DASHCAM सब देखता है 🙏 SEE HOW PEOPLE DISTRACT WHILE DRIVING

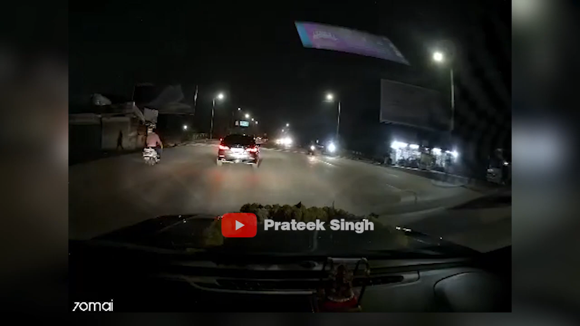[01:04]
पूने के संगम वाडी रोड पर किसी जगह हुआ है जिसका आप यह डैश कैम फूटेज देखिए यहाँ पर विगाजी के कार के जेस्ट सामने नॉर्मल स्पीड में रोड के बीच एक BMW चल रही होती है